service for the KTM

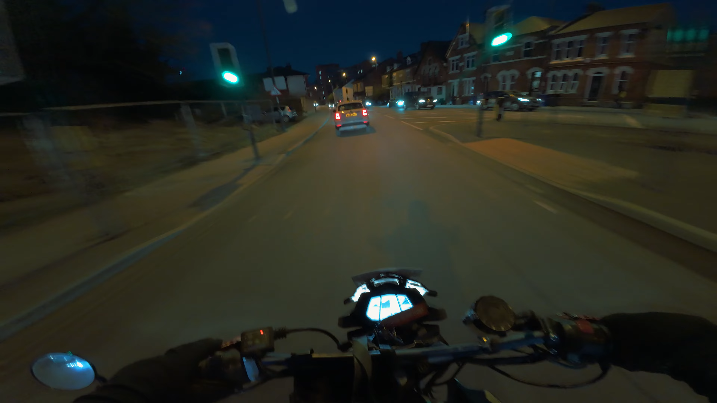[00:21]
Choose your lane, there's literally two lanes for us.
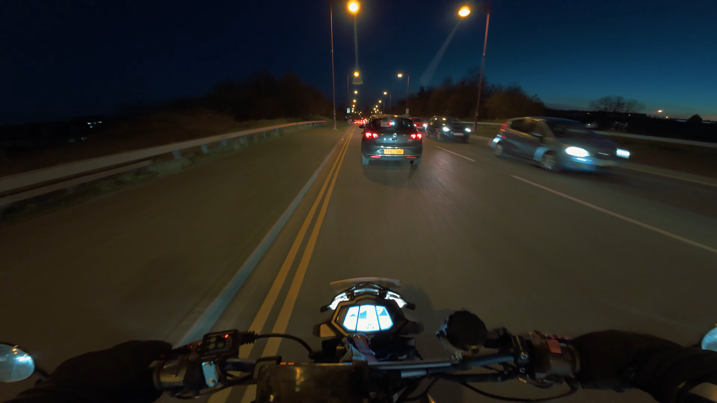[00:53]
Go on, son. Following the big bikes. Oh, come on, give him some space, man. Got a Black Widow exhaust on.
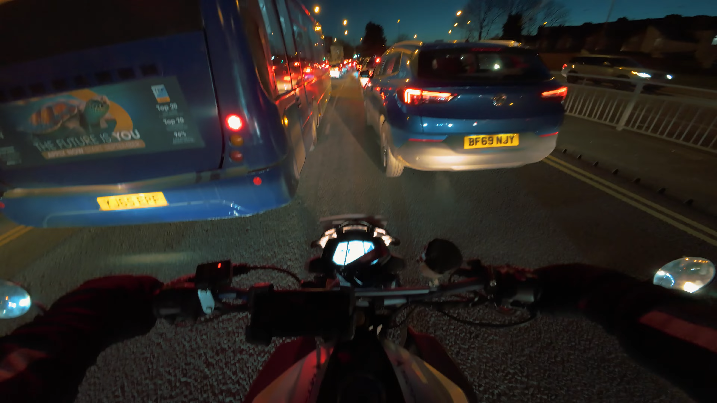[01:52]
Steady past these fools. One of these guys will be like, oh, I changed my mind, I go this way. For everybody else.
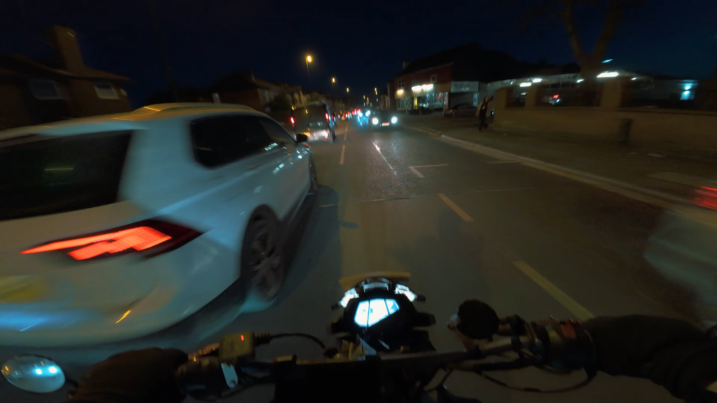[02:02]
You could have gone, man. Oh, finally.
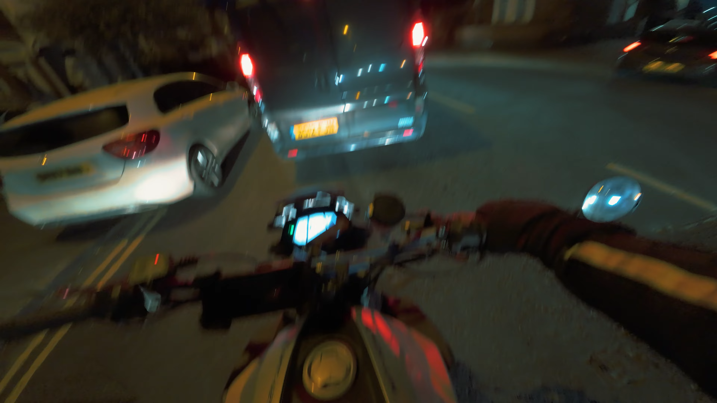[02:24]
I think he's got a low tires. Yeah, he has. He needs to pump his tires up. It's gonna be a nice steady one.